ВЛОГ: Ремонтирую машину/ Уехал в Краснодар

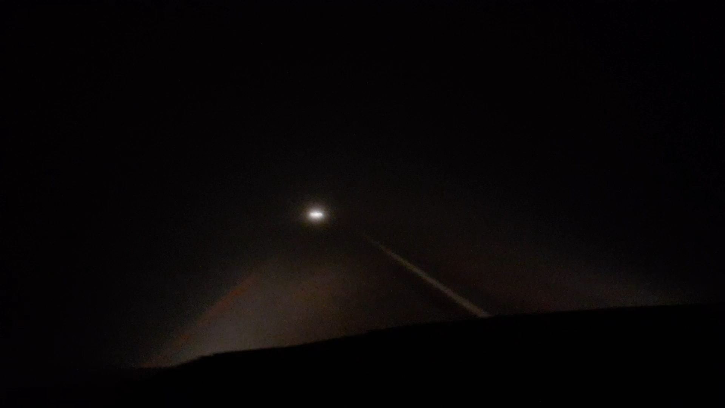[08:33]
Вот такая видимость, метров 10, наверное. Да я с дальним светом еду.